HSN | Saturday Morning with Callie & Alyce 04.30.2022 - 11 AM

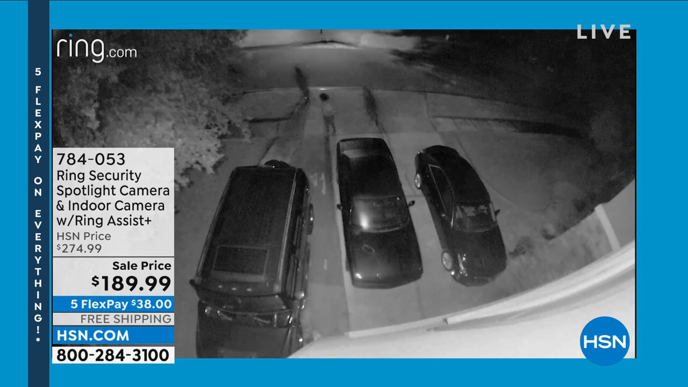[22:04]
Like you said, Tina, as soon as light is cast, look at these guys run away. Nobody wants light if you're a bad guy trying to steal, right? Nobody wants to be caught on camera. Nobody wants to see a Ring product outside of your home if they're trying to steal from you. So this really is the ultimate bundle. And this is one of my favorites.
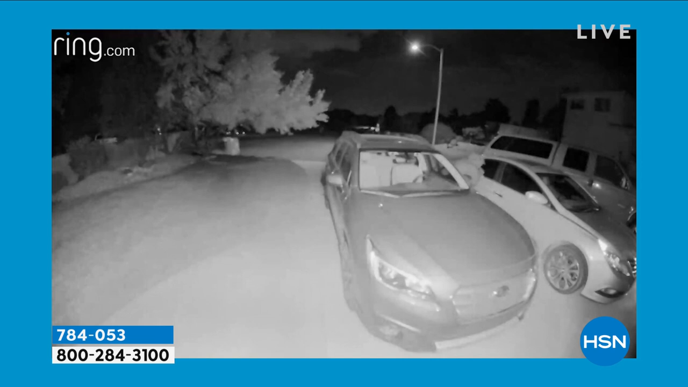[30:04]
I love that even getting the night vision. You see that? They don't like that, Lori. They don't like when the light comes on.